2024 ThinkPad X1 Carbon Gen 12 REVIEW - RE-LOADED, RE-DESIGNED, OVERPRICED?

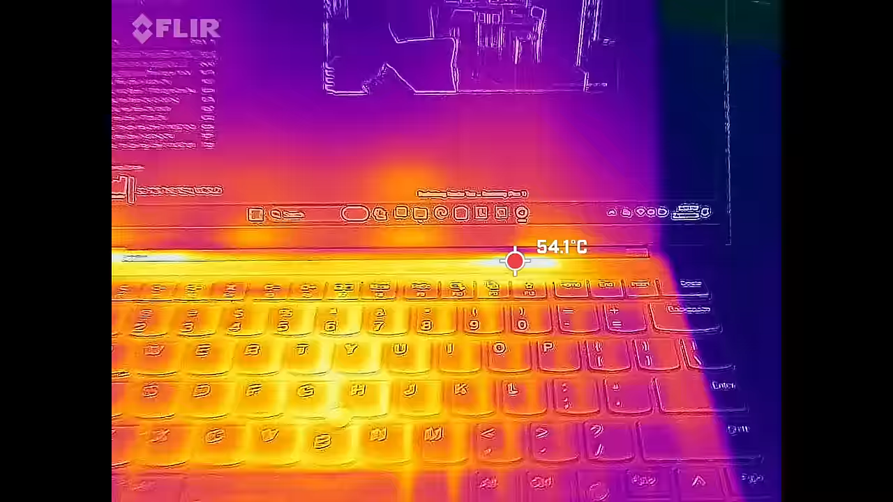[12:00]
On screen: spot 54.1°C
But other than that, I didn't see it overly hot. I did notice about 55, 56, maybe 57 degrees above the keyboard below the display where the heat dissipates.
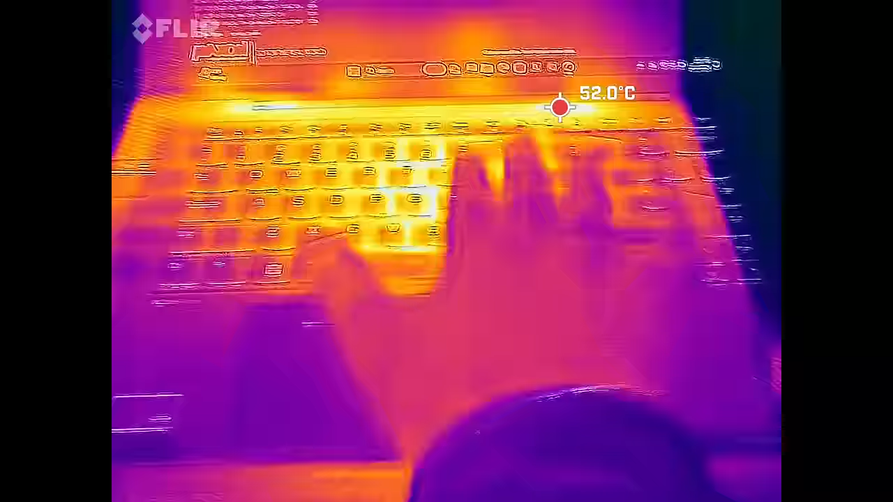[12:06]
On screen: spot 52.0°C
But where you put your fingers or where you place it on your lap, it's not going to be overly hot.
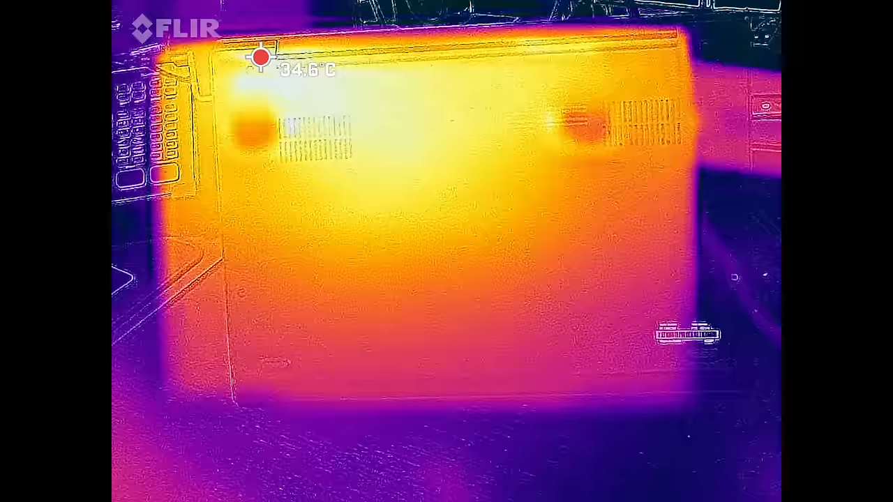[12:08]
On screen: spot 34.6°C
The underside didn't get very hot either.
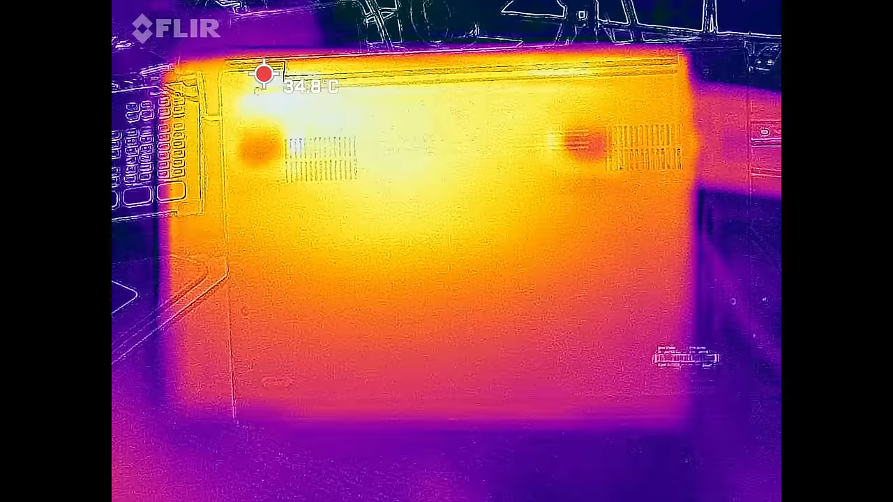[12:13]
On screen: spot 34.8°C
So good news when it comes to the surface temperatures. And great news when it comes to the fan noise, never going above 35, 36 decibels.